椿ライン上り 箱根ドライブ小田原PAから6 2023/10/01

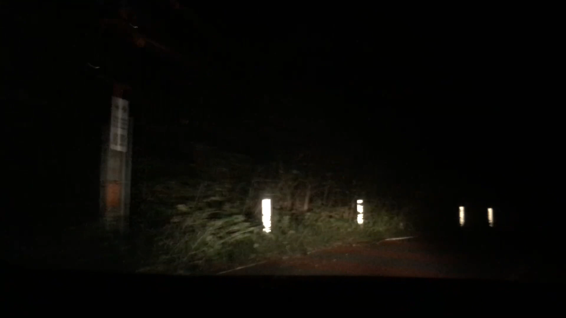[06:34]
結構ここだって、仲間同士で走ってる人多いから。やばいね。本当に気づかなかった。俺来てる。1台抜けた後にもう1台抜けた後に。1台抜けた後にもう1台抜けた後に。音がえらい動物があったから見えなかった。